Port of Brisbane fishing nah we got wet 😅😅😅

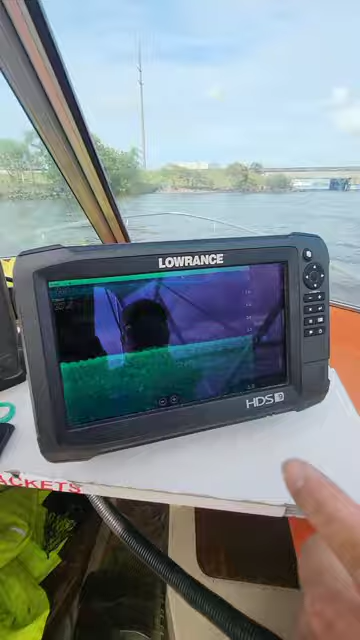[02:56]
something in there yeah it's something out there but it should be nice